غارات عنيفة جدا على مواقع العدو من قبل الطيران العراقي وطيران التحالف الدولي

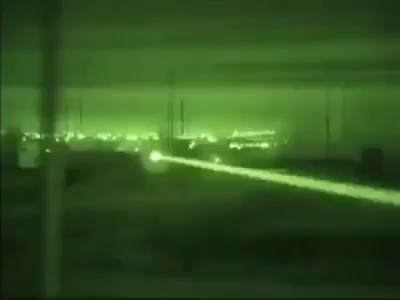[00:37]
Roger, target marked by Islet. Roger, that's fucking cool.
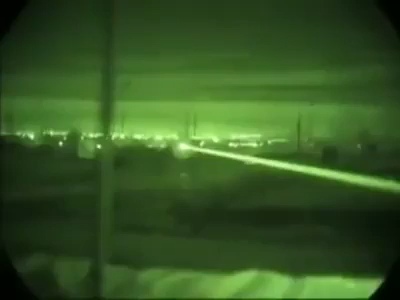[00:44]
Open area.
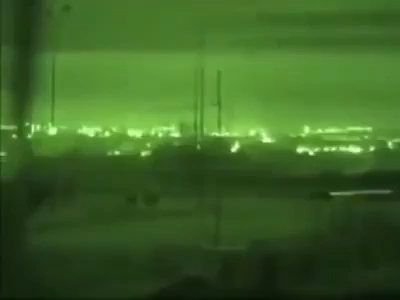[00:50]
Open area northeast of the traffic circle. Over. You got hot? Roger.